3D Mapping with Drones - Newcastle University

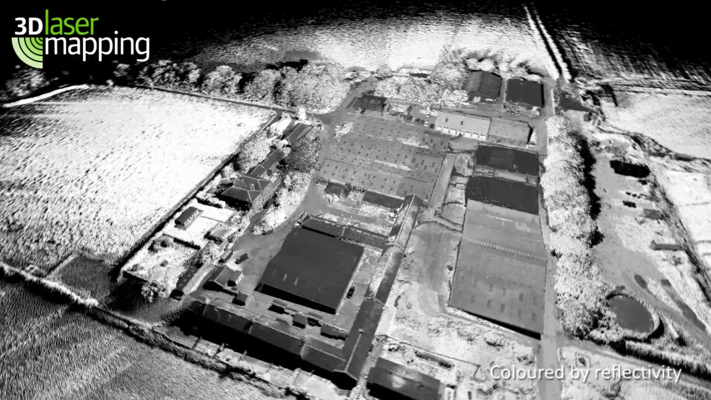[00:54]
And we can have high-density point clouds and
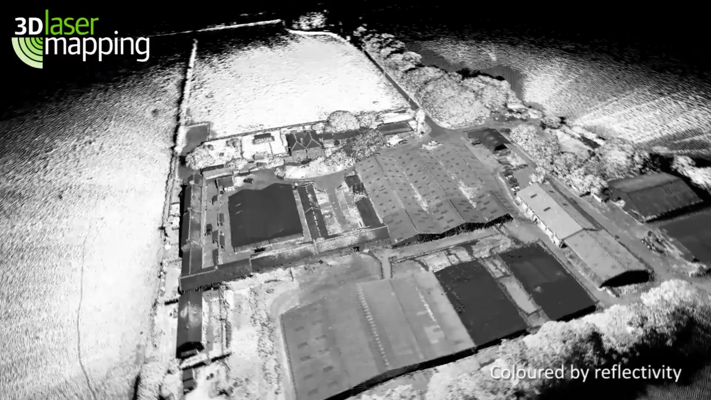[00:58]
derive 3D surface models of ground and canopy height as well across vegetated areas.
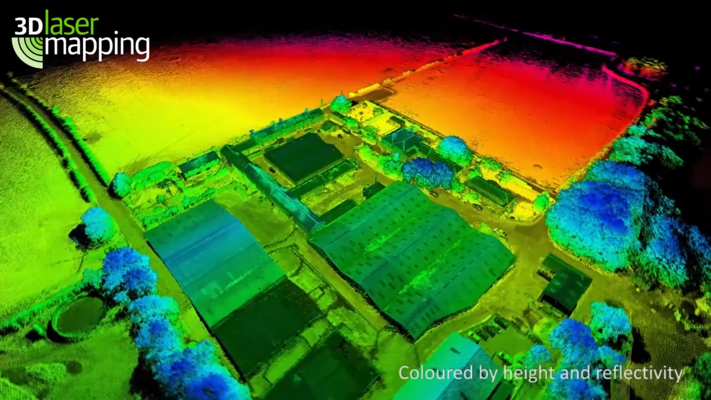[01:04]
Drones can provide a time-efficient and cost-effective solution for Geomatics data capture, especially for monitoring studies.